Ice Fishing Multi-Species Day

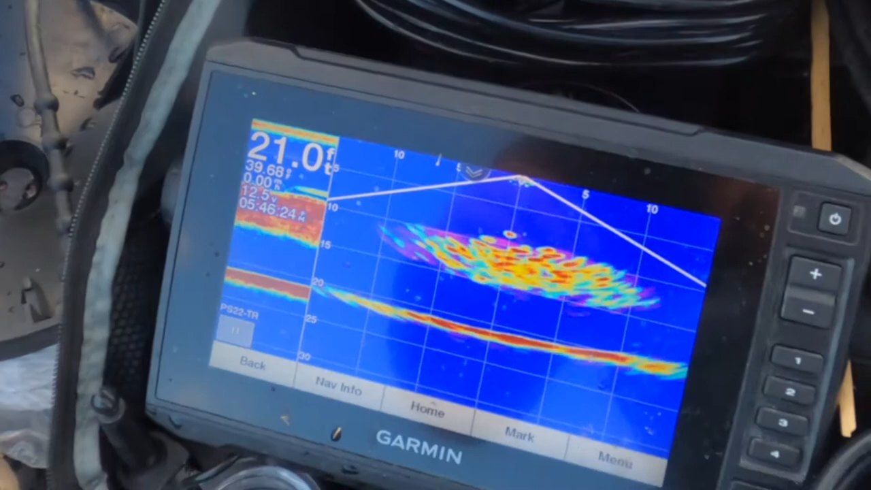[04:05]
On screen: depth 21.0 ft
So obviously you can see the bottom is solid red, but everything in between, oh, come on screen.
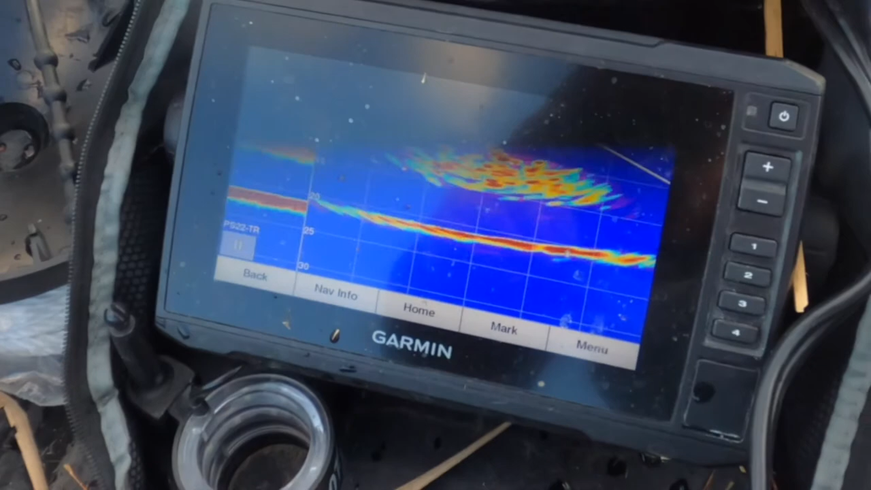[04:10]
Everything in between here is a school of crappie, and there's a lot of them.